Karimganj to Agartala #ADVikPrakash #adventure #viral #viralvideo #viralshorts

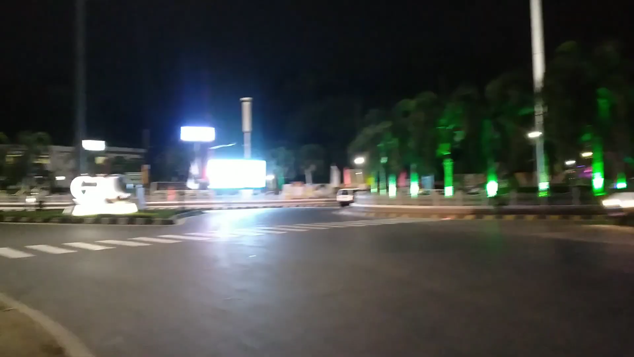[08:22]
अभी एक सिगनल पर रुके हुए हम लोग और यह